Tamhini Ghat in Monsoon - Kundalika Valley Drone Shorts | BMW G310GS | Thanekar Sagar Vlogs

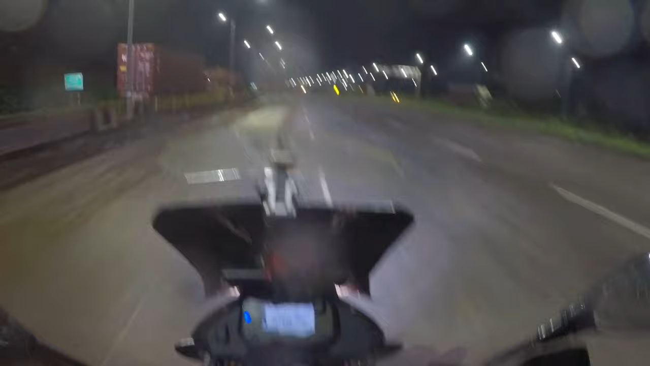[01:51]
हल्की हल्की सी बारिश चालू हो गई है, मगर ज़्यादा बारिश ना हो यही उम्मीद है। एंड पूरा टंकी आज फुल कर दिया था एंड
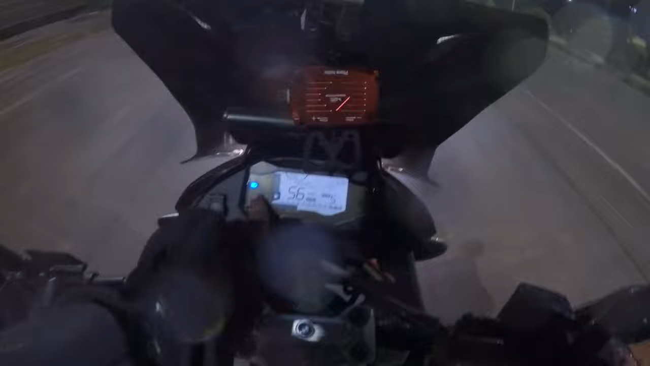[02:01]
ट्रिप मीटर हम लोग 0 कर देते हैं ट्रिप 1 को।
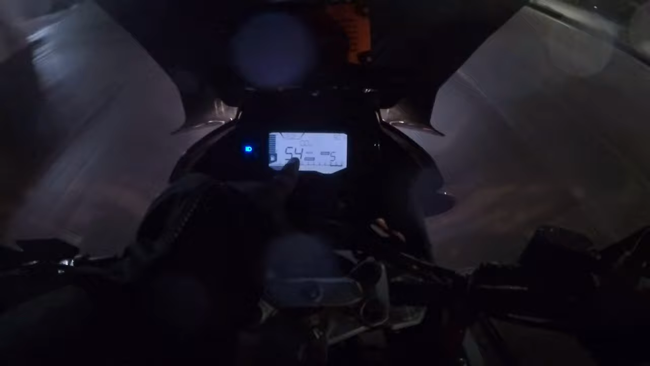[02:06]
ओके, सो इट्स सेट 0-0, तो हमें भी पता चले कि हमारे घर से तामिनी घाट कितना डिस्टेंस है।
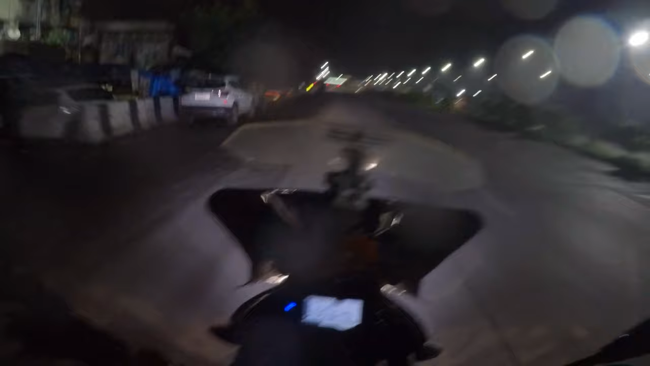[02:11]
गुड मॉर्निंग, इट्स 6:30 इन द मॉर्निंग राइट नाउ एंड वी आर हेडिंग टूवर्ड्स द तामिनी घाट।